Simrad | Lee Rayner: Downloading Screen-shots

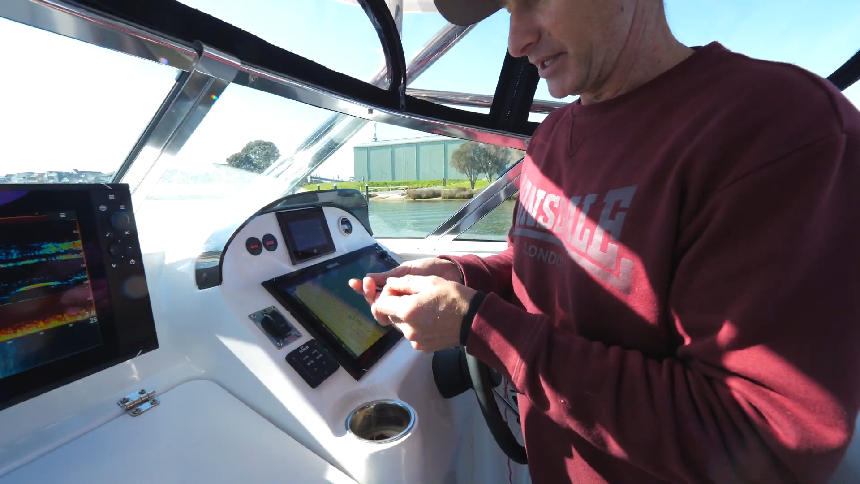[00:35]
So quite simply as all you need is a micro SD card, which is what I've got here. It's just a little 4 gig card. It doesn't need to be that big. Obviously the largest sort of card reader.
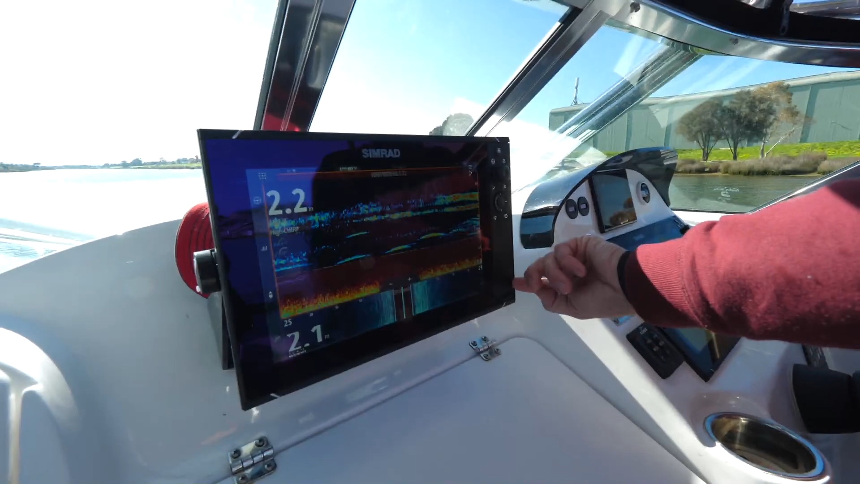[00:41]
We're going to open up the tab and drop that card into there,
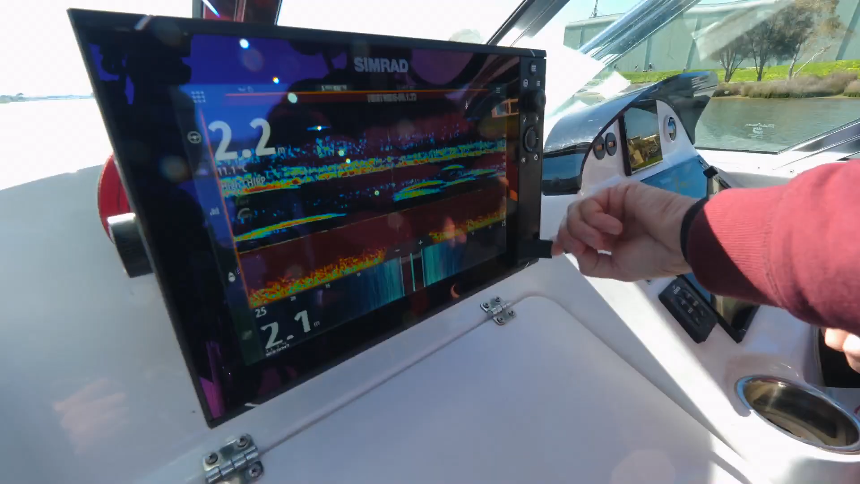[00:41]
put in the top card slot like that, close that up.
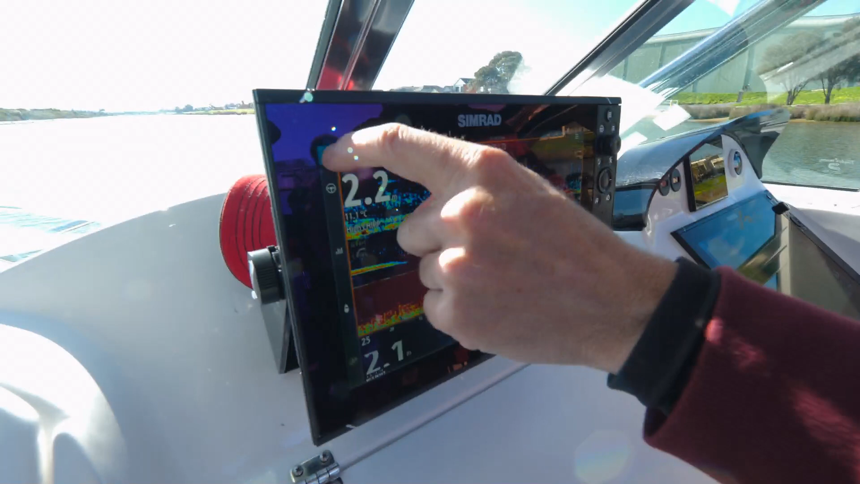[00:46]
Top left hand button. We're going to go to storage.